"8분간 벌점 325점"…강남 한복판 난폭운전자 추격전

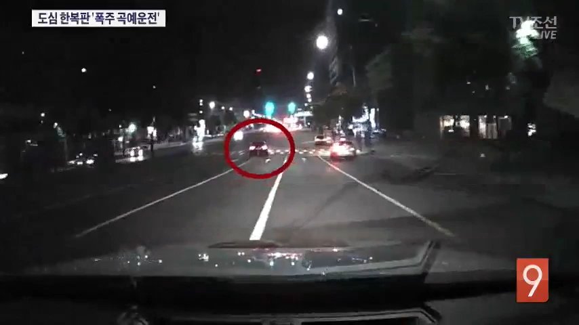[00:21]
시속 100km가 넘는 속도로 빠르게 질주하던 중앙선을 고개하듯이 넘나듭니다. 신호도 아랑곳하지 않고 경찰의 정차 명령도 무시합니다. 6km 남짓한 거리에서 16차례의 교통법규를 위반해 벌점 325점을 받았습니다.
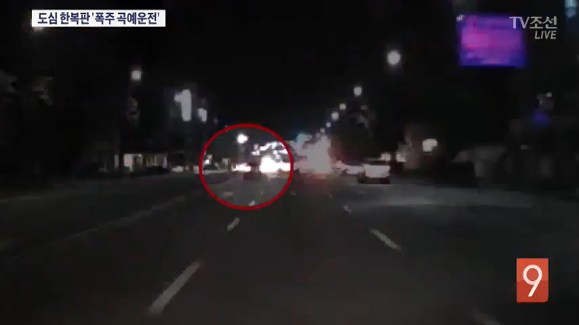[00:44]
지난달 17일 새벽 3시쯤 렌터카를 몰던 41살 김 모 씨가 경찰차 3대와 추격전을 벌이던 불과 8분 사이에 벌어진 일입니다. 신호를 무시하고 처음에는 어떤 물체인지도 모를 정도로 그냥 내 앞에 뭔가 막 확 달려드는 그런 게 있었어요. 지급을 했습니다.